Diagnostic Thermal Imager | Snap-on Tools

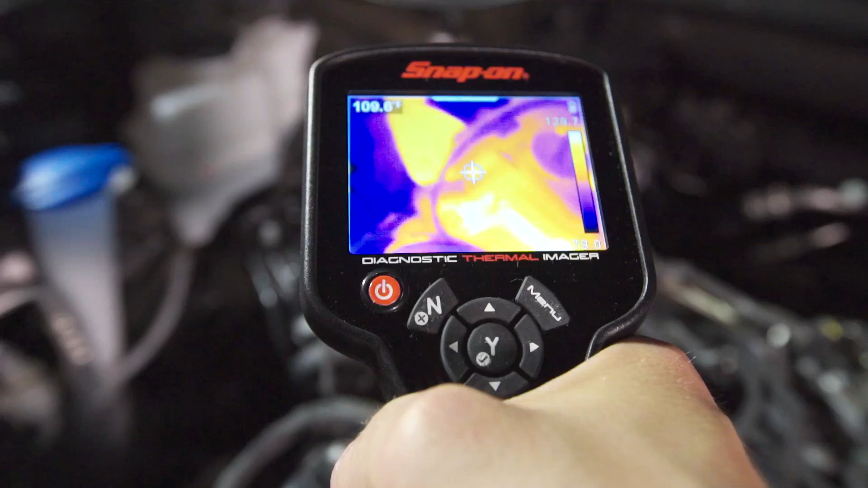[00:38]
technology to show you detailed images of an object's heat signature just pointed at
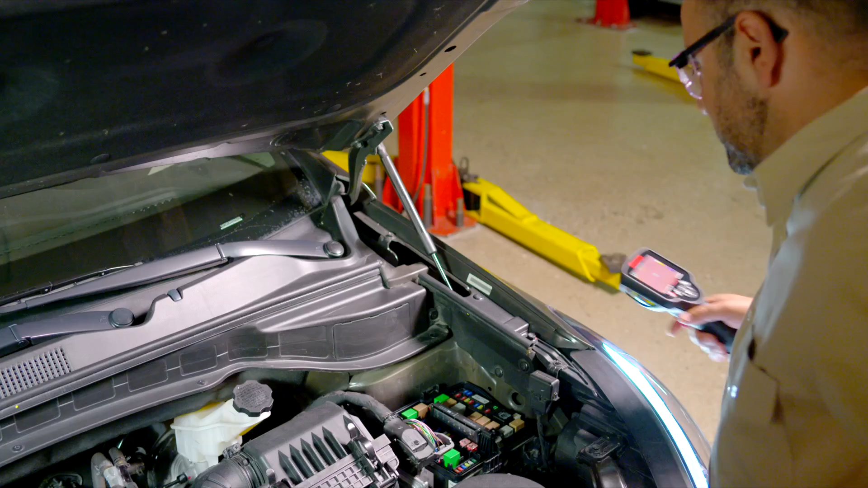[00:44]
any area of the vehicle and problems will reveal themselves from brakes and heated
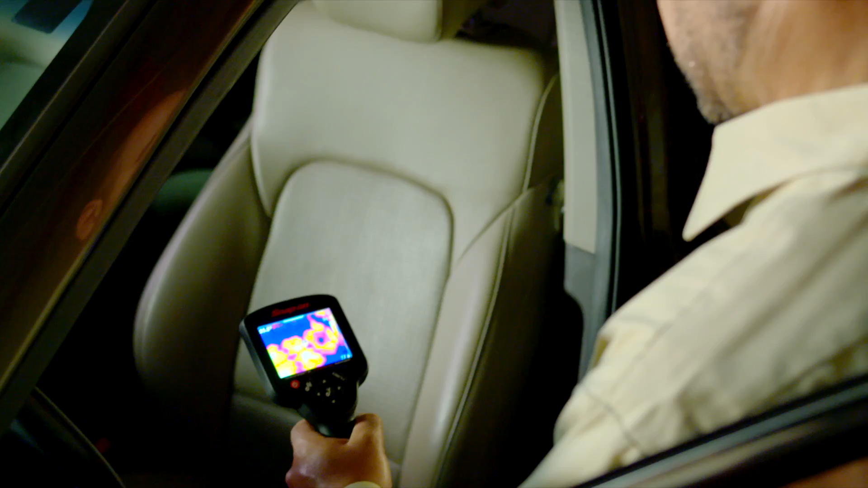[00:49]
seats to misfiring cylinders and anything else under the hood or around the car
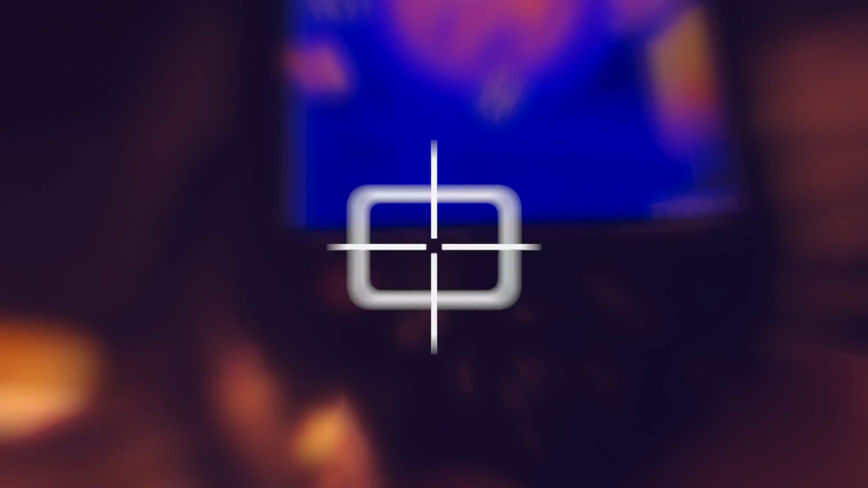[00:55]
it can all be seen with precision you see
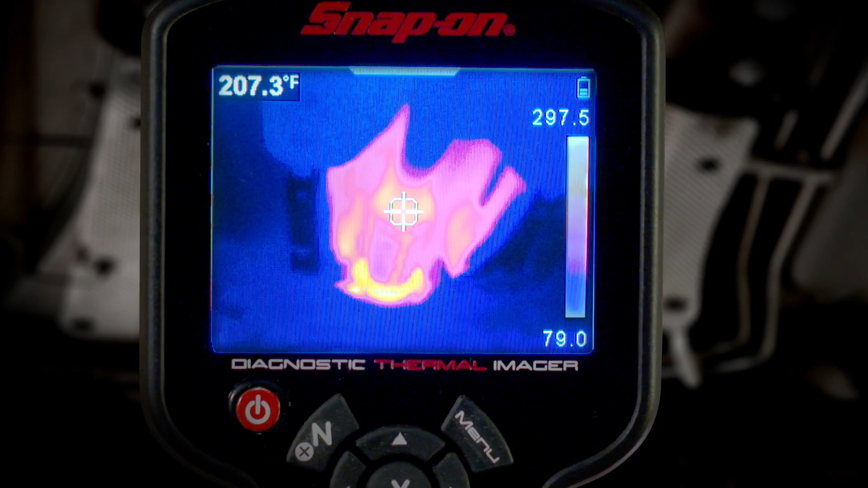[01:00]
On screen: spot 207.3°F
every detail with complete thermal images made up of 4800 temperature zones
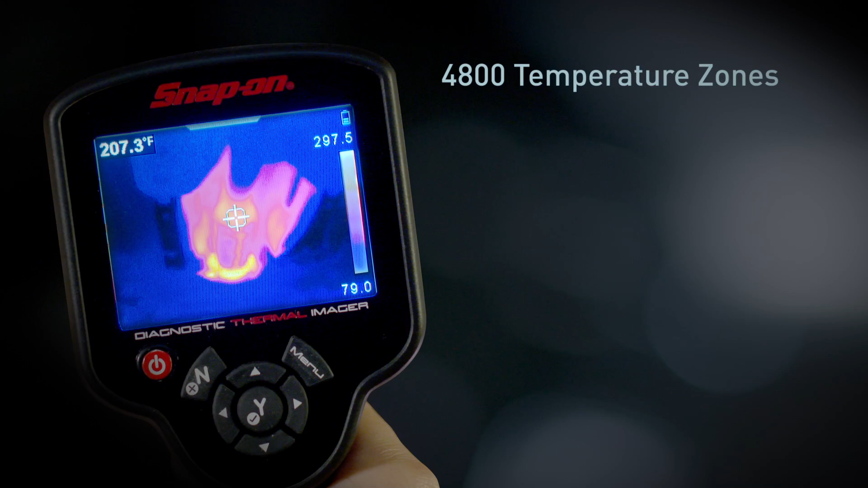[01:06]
On screen: spot 207.3°F
the color scale automatically calibrates as you use it so you know the exact temperature of
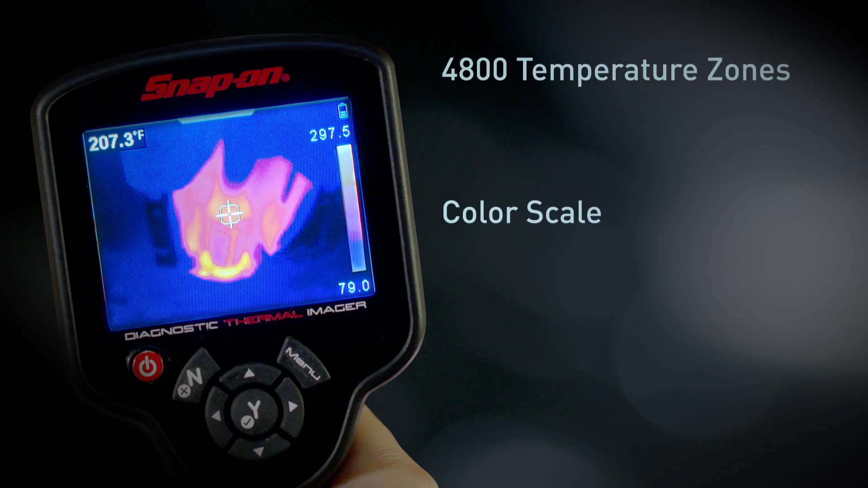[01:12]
On screen: spot 207.3°F
everything in the image pull the trigger to capture and save any image
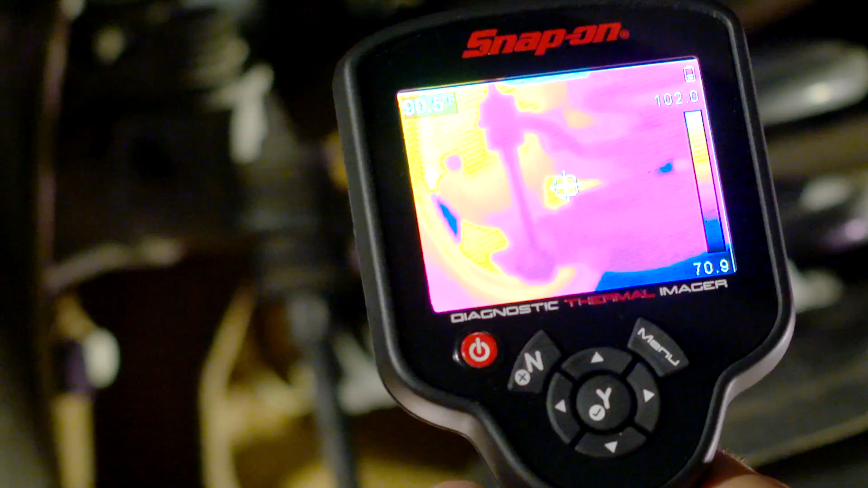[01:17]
review saved images on the tool or transfer them to your PC
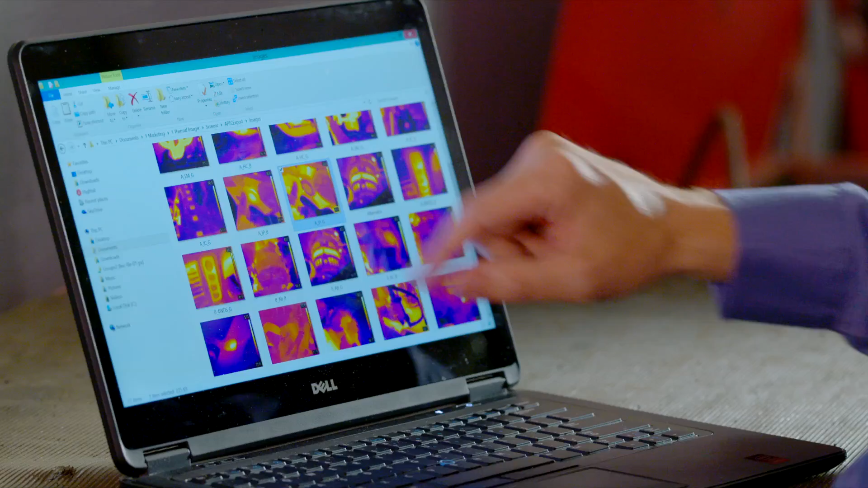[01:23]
and create your own library of thermal images for reference the
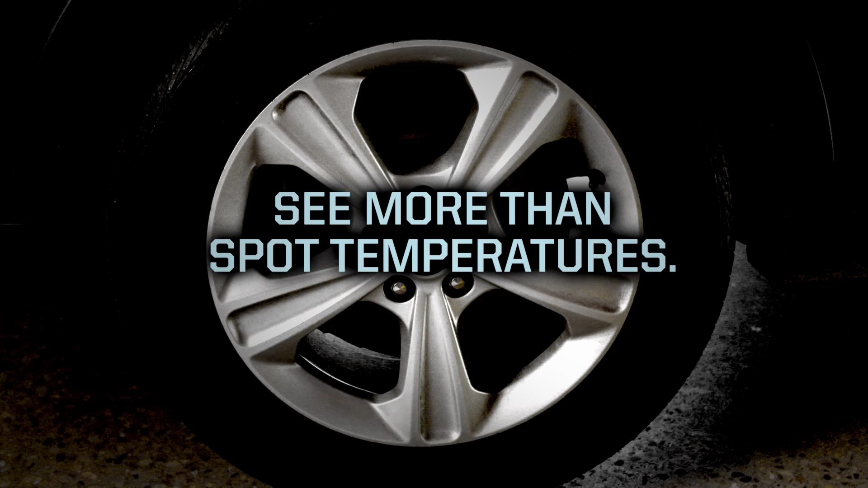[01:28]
snap-on thermal imager doesn't just make pretty pictures it includes an
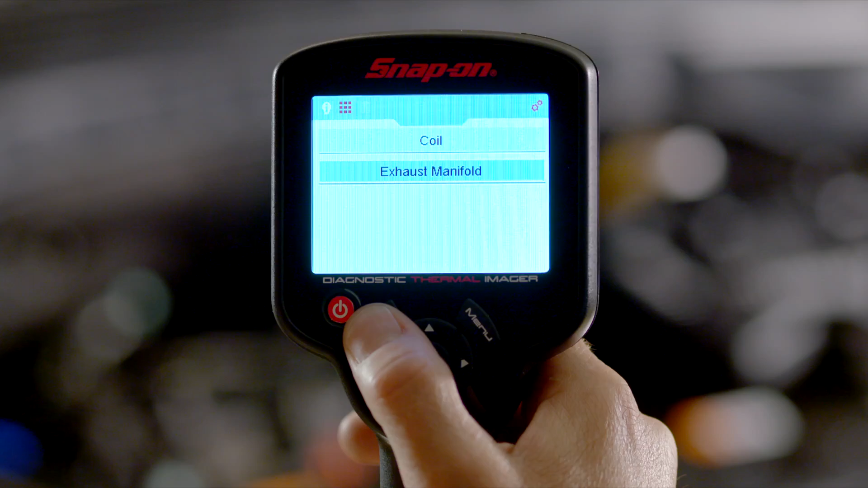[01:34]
exclusive library of reference images like these showing normal operation failed
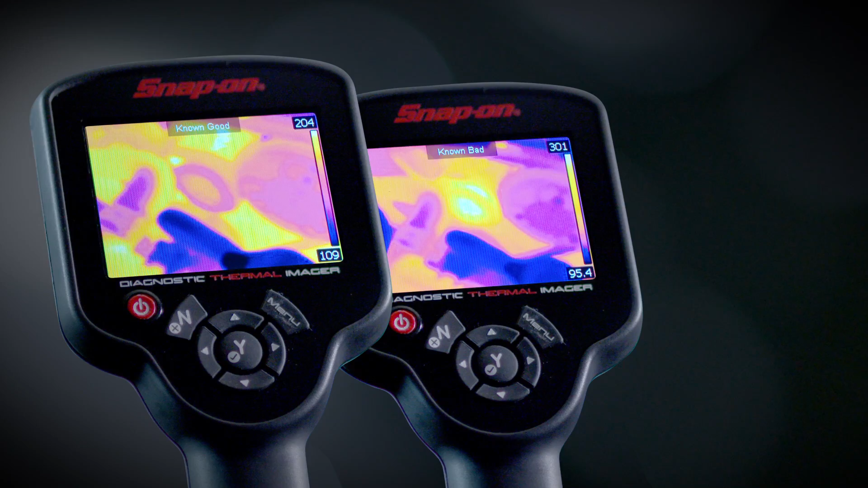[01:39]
components and guided tests so you know exactly what to look for which
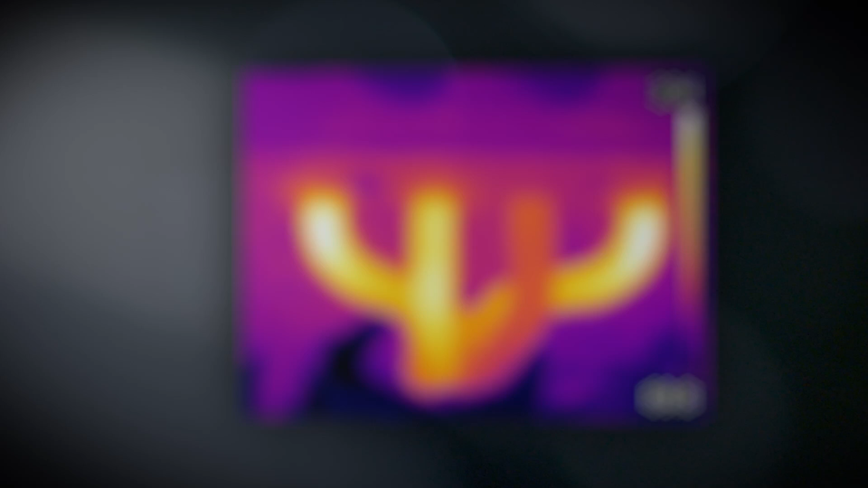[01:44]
cylinder is misfiring where is the break in the window defogger
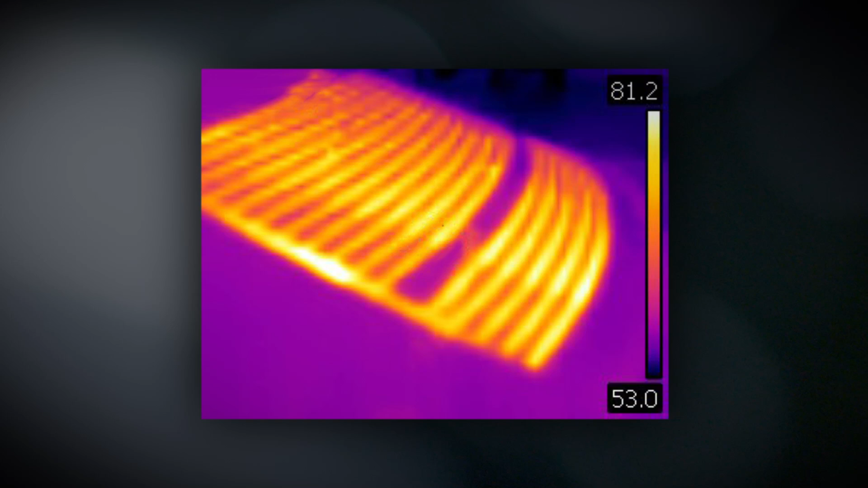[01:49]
is the parking brake hung up where is the bad bearing
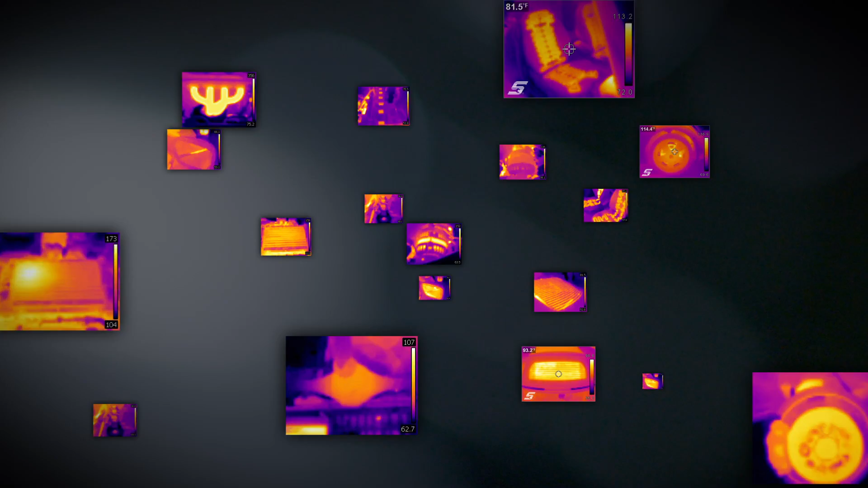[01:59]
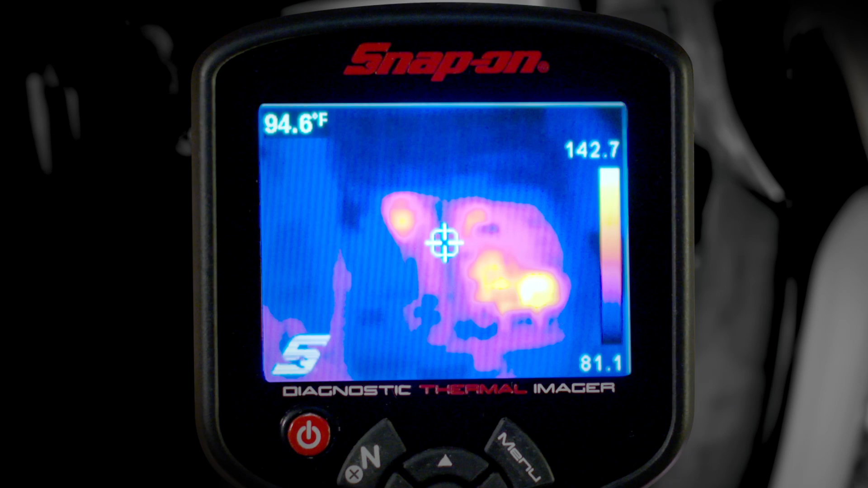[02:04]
On screen: spot 94.6°F
the diagnostic thermal imager comes with a high-power rechargeable
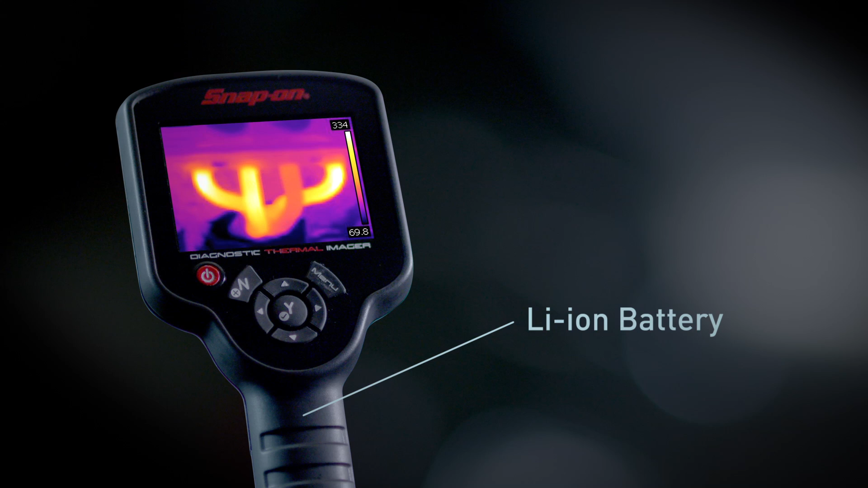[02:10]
lithium-ion battery and the ability to see extreme temperatures up to